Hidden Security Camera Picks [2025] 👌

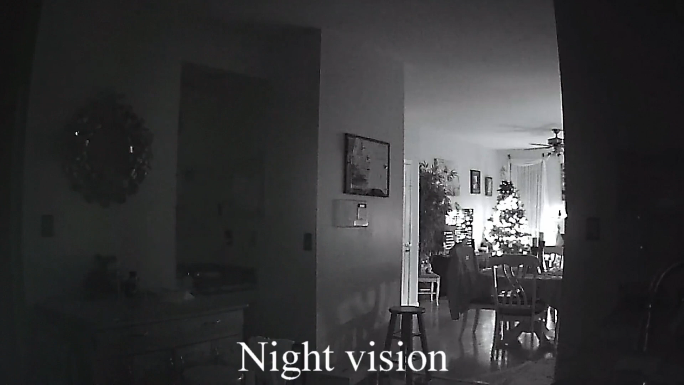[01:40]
This Ho-Keep hidden camera's enhanced night vision even supports a clear display in low-light conditions, making it where even the most darkest of nights won't stop your subjects from being hidden.